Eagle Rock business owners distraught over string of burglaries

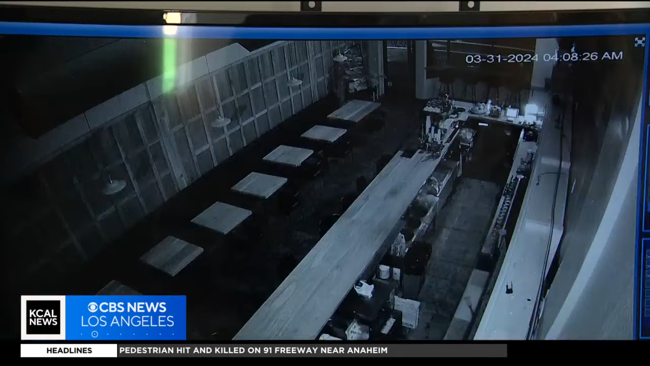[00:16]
Security video shows a man smashing through one door after another on Colorado Boulevard in Eagle Rock just after 4 a.m.
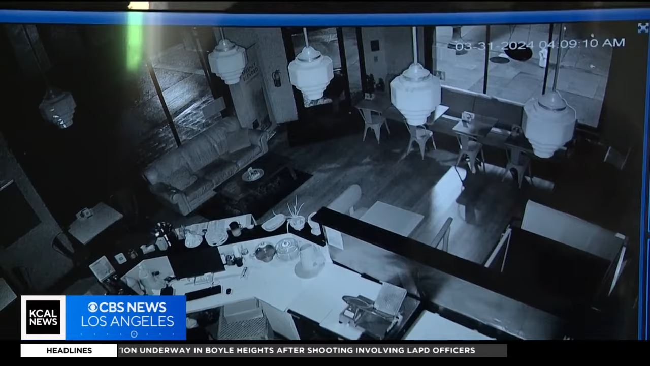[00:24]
Sunday, jumping over counters, the burglar made off with a cash register inside one restaurant and left a big mess for three business owners to clean up.